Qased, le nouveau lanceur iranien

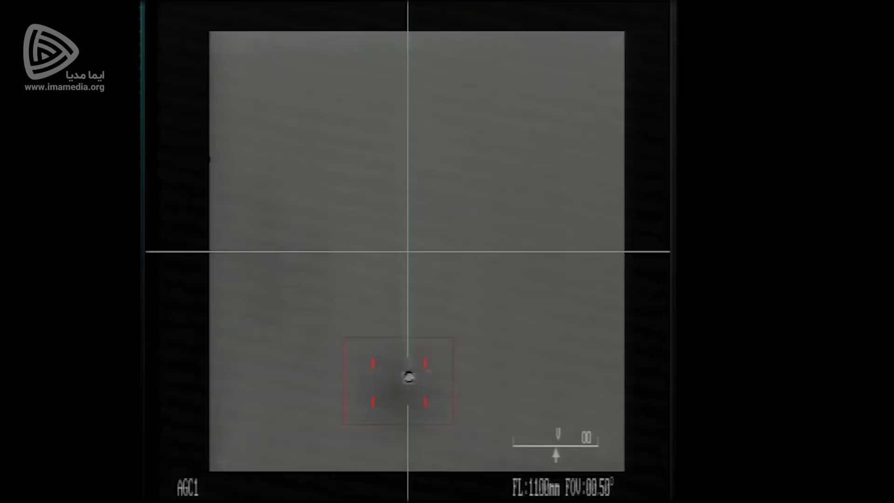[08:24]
alors qu'une tuyère de moteur à ergols liquide est toujours incurvée. De plus, la flamme est visible, ce qui ne serait normalement pas le cas d'une flamme d'un moteur à ergols liquide dans le vide.